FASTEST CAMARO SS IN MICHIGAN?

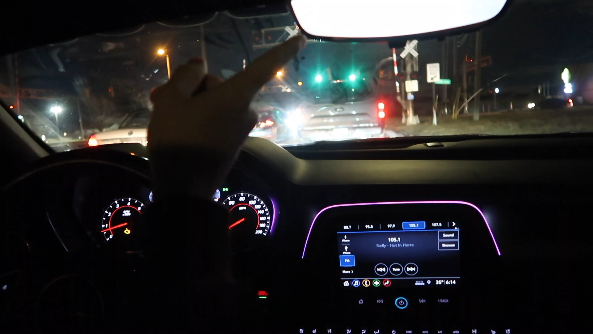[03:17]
That is a very cool feature the digital mirror. Yes, you don't mirror on the Camaro